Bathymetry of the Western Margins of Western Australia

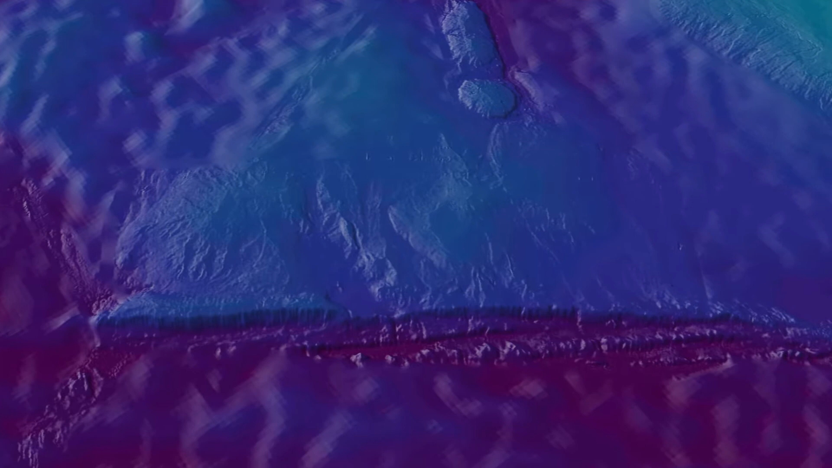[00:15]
It involves obtaining measurements of the depth of the ocean and is equivalent to mapping topography on land.
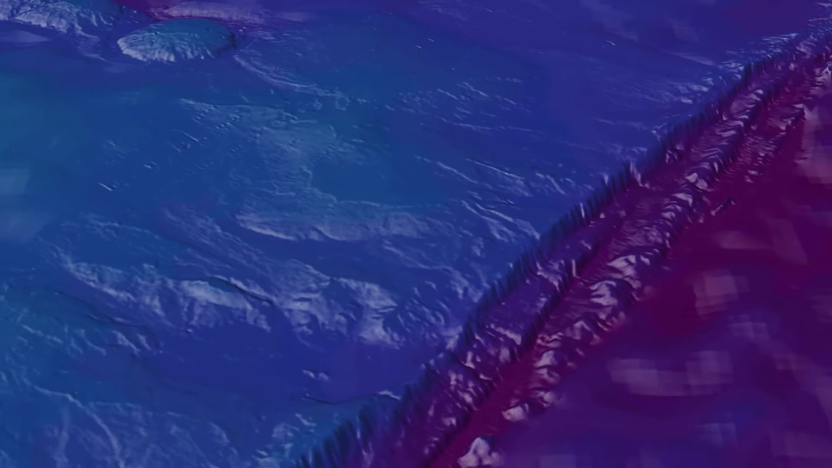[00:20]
A bathymetric survey produces a map that charts the contours, depths and hardness of the ocean floor.
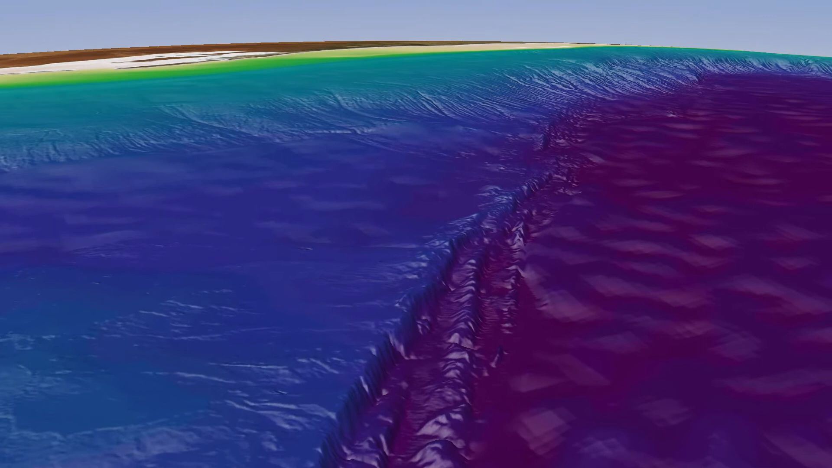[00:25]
Bathymetry maps are available for some of the world's oceans and seas, however in deep oceans the maps are mostly very low resolution.